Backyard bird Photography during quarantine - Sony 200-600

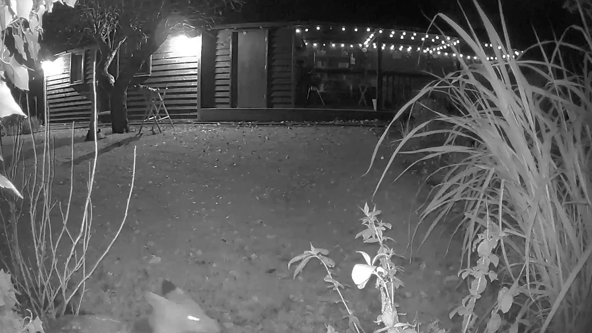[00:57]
I think the fox finished off the carcass during the night.